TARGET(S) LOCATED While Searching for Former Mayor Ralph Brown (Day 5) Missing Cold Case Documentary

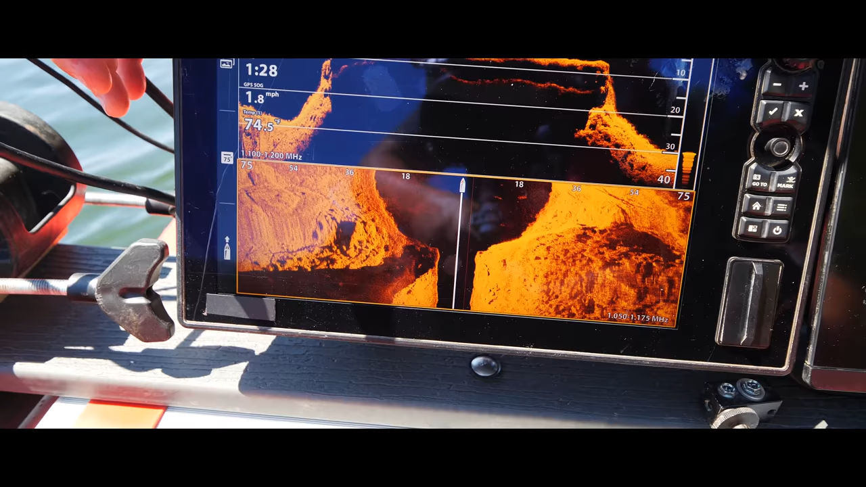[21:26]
On screen: speed 1.8 mph
and then we'll come directly into it. Mm-hmm.
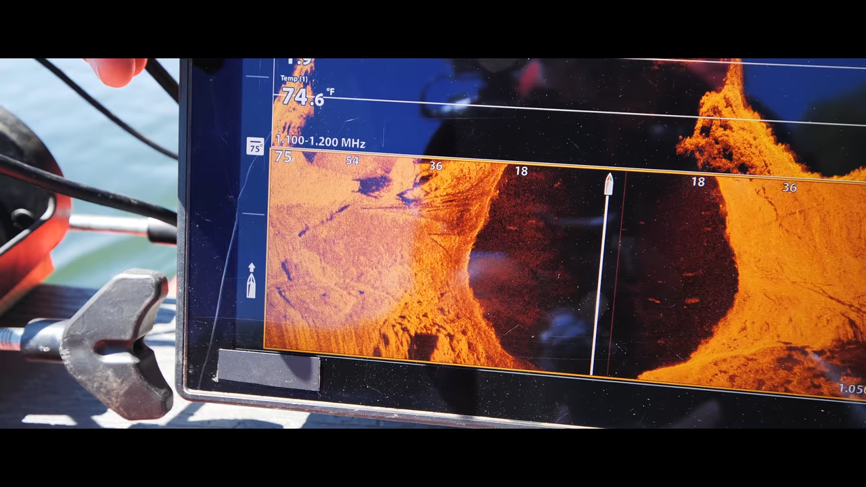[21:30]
On screen: water 74.6°F
One, two. I think you have three cars there, and I can't tell if like that one kind of looks fresher.
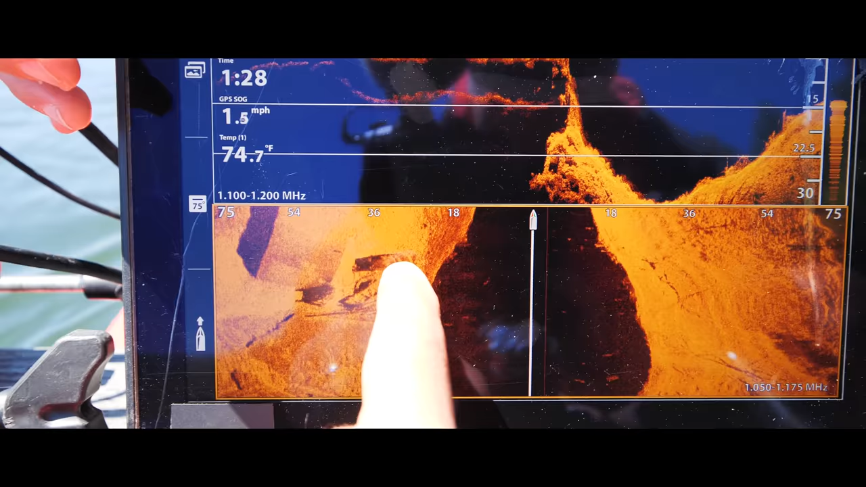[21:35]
On screen: water 74.7°F, speed 1.5 mph
That one kind of looks fresh, but I can't tell.
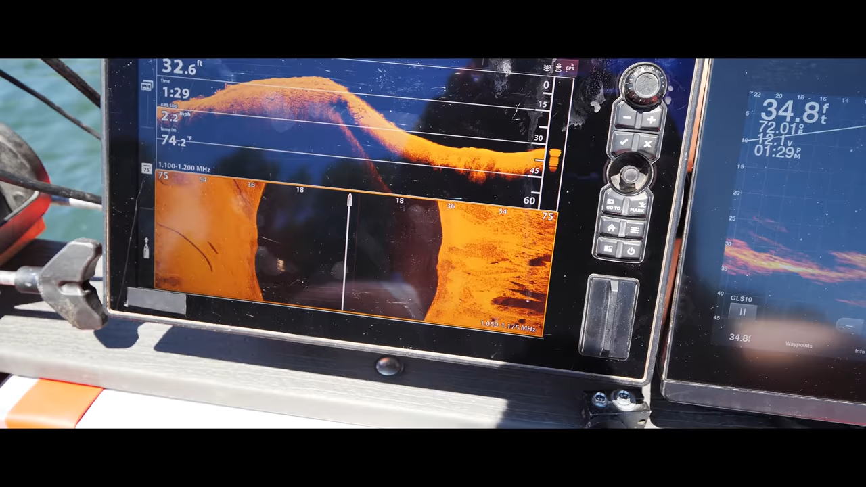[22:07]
On screen: speed 2.2 mph
Okay, so there's one there. You can see it on live scope. Another one there. That one looks a little fresher.
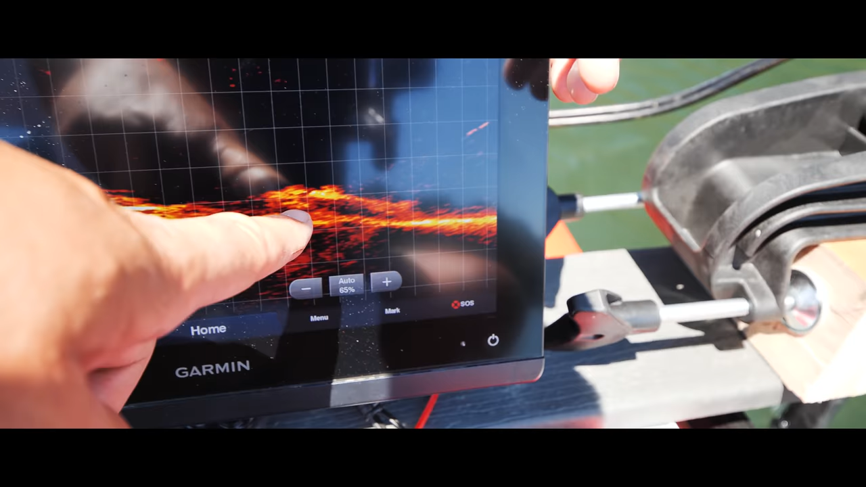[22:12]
That one. Let me back over that one. That one is fresher. Because you can almost see the separation, you know?
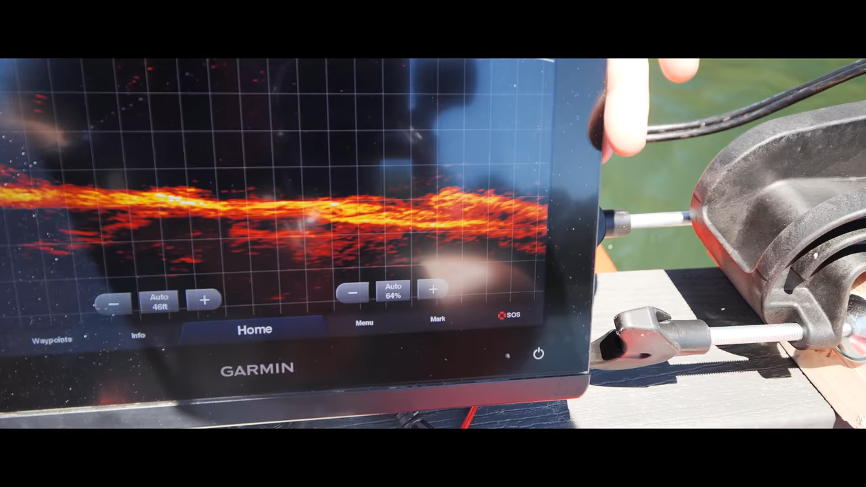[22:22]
Yeah, see how it's just sitting on top of the surface and it's not under the surface? Yes. And it's upside down. Wheels up. Those are wheels up, right?
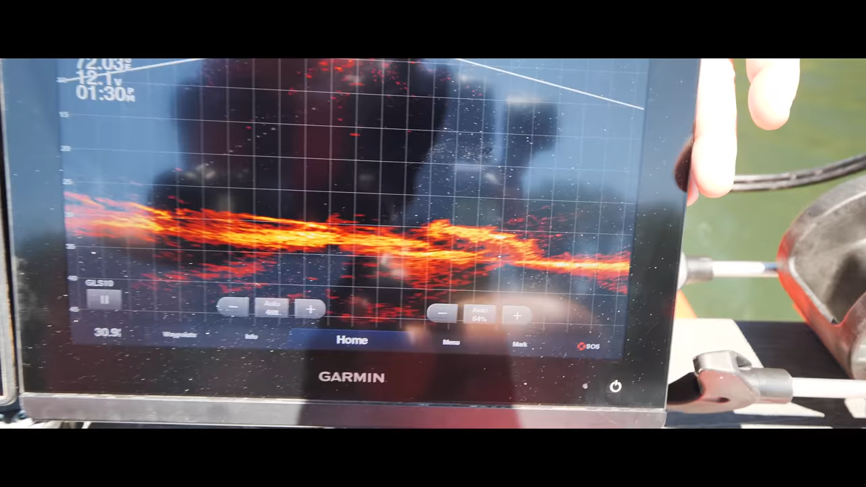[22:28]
Yeah, that's wheels up. Fresher. Yeah, right? I give it to you. But it's not an older car.
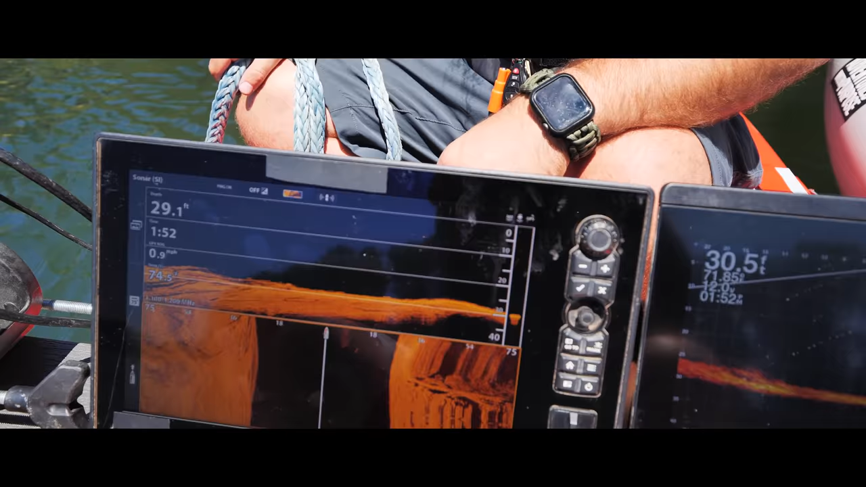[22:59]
And what's the depth that we're 30, at? 30 feet. 30 feet. Yep. I brought the 50-foot line just in case.
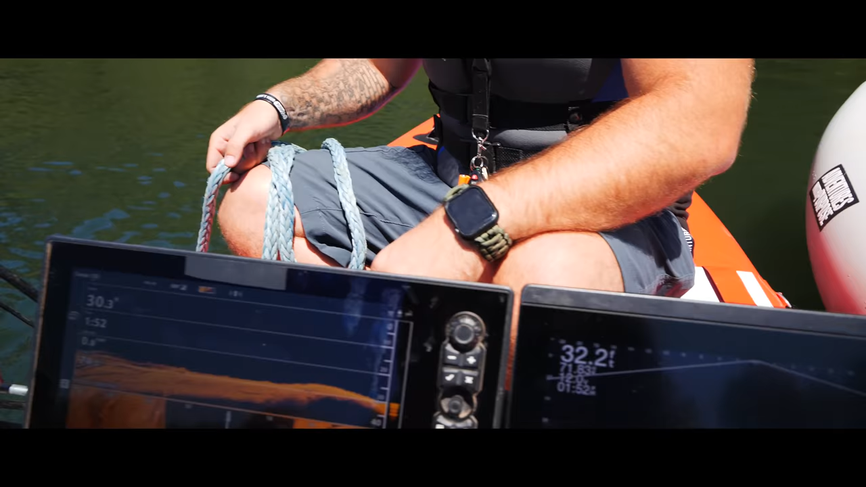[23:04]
Okay.
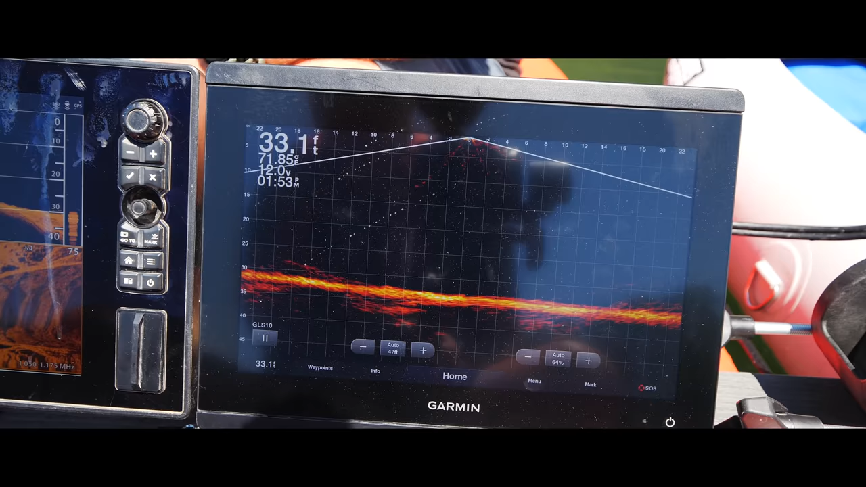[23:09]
On screen: depth 33.1 ft
Are you able to see my magnet on the scanner? I don't see your magnet on this one. Oh yeah, I see your magnet.
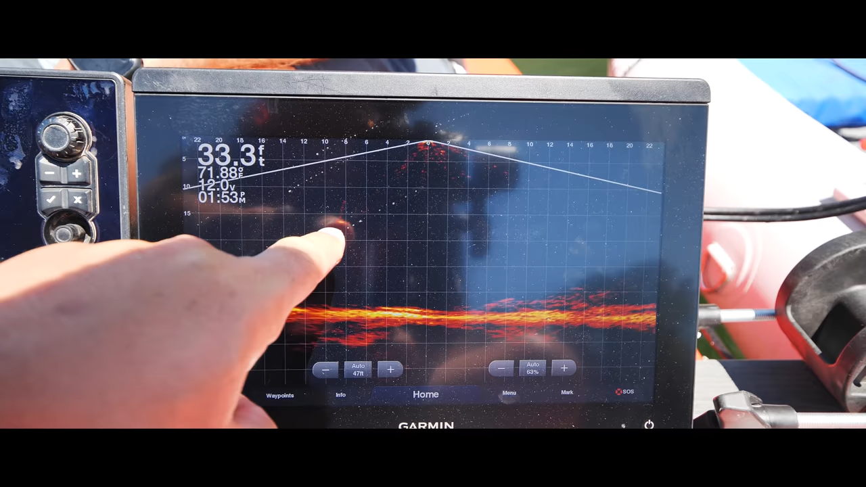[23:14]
On screen: depth 33.3 ft
So there's his magnet going down, Mark. Oh, yeah, okay. So his magnet's at 20 feet. Yep, drop it straight down. We're coming up on a vehicle right now.
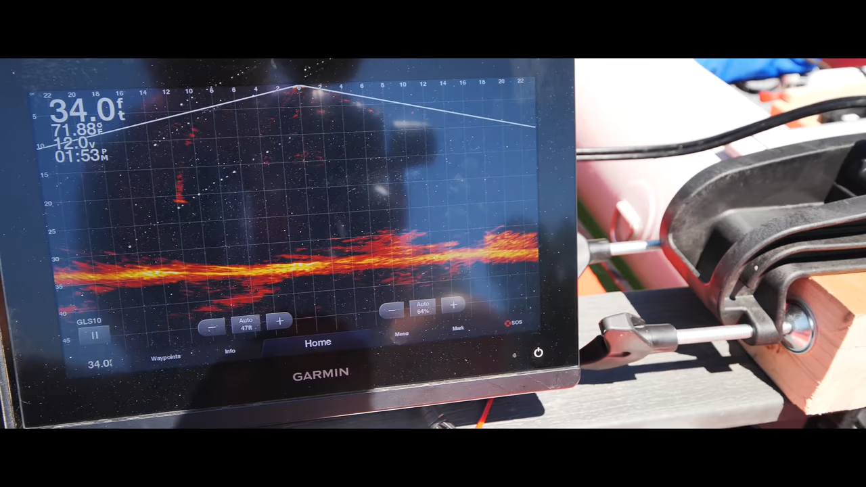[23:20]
On screen: depth 34.0 ft, water 71.88°F
That's not the one I want you on though.
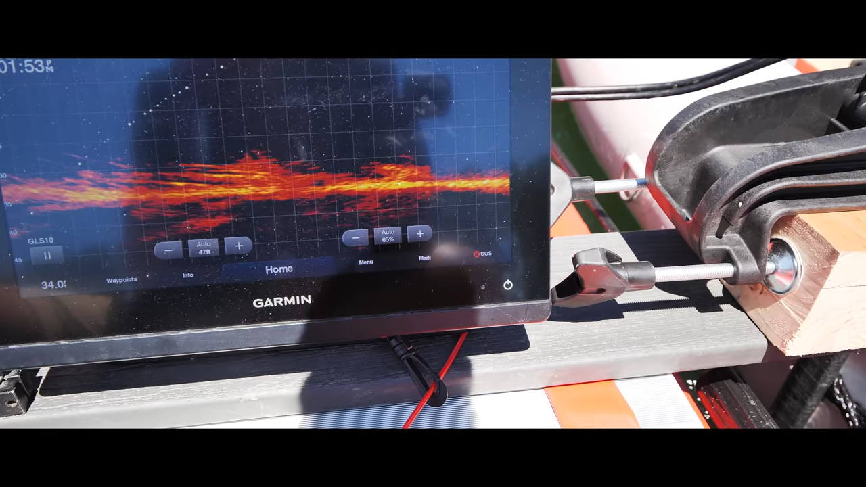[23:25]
Hold, pull it up a little bit.
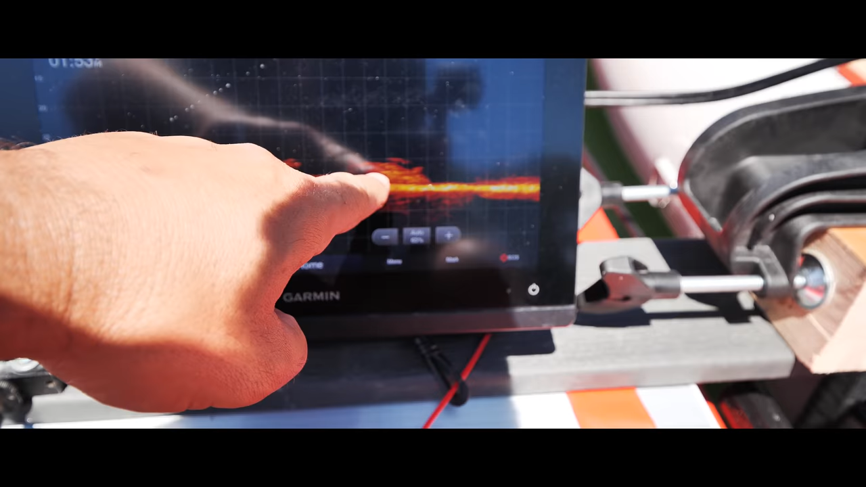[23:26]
This is the vehicle I want him on because this is the farthest one out, this upside down. Okay. That seems to be the freshest.
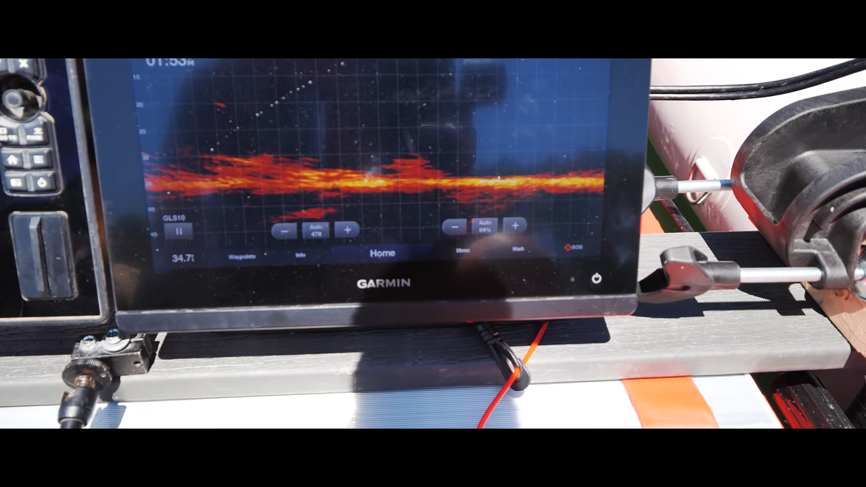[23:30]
All right, drop it down. Down.
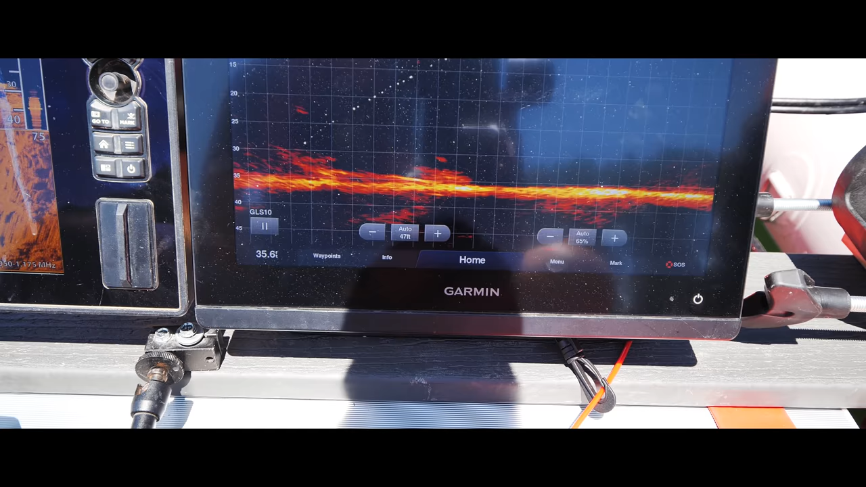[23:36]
You're at 25, you're at 30. We're gonna go down to 35.
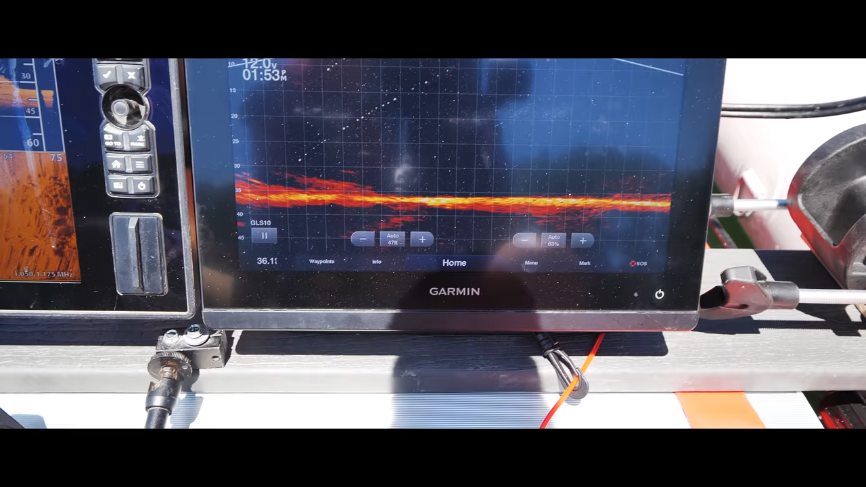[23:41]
Okay, drop it right there. Okay, you should be on it.
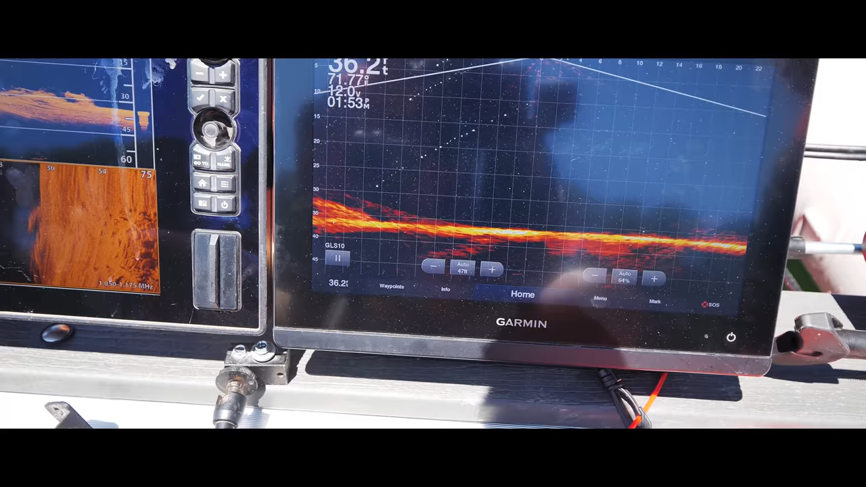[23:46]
I'm gonna take this back over it now. As I bring us back into screen on it, see the wheel upside down?